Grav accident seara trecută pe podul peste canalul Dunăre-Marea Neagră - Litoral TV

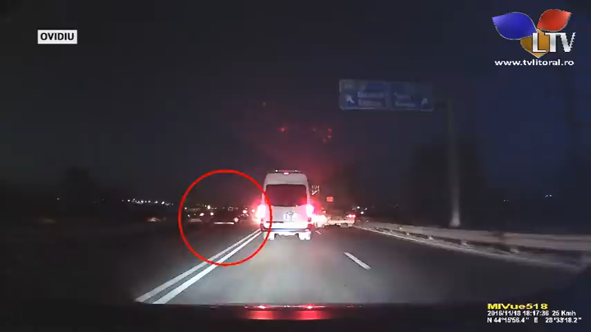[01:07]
A fost lovit exact în momentul în care a ajuns pe banda 2 de un autoturism marca Dacia care circula normal dinspre Lumina spre Ovidiu.
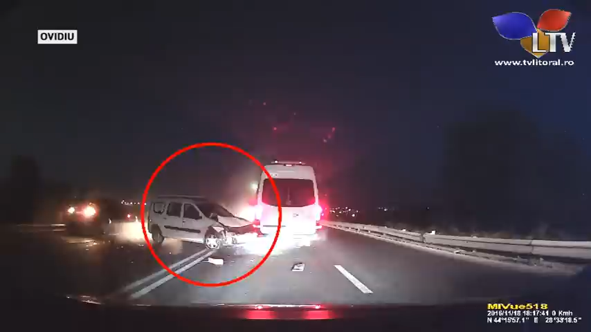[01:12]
În urma impactului, mașinile au fost proiectate în microbuzul care venea din sens opus.